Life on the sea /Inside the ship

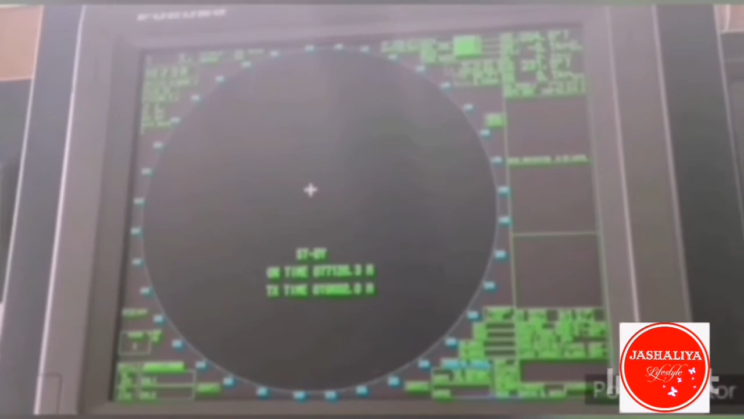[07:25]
ஓப்புசிட்டில எந்த கப்பல வருது, எவ்வளோ டிஸ்டன்ஸ்லை இருக்கு என்ன ஓப்ஜெக்ட்டி இருக்கு அப்டிங்கிறது ரேடார் முளமானம் பாத்து தெரிந்திக்கலாம்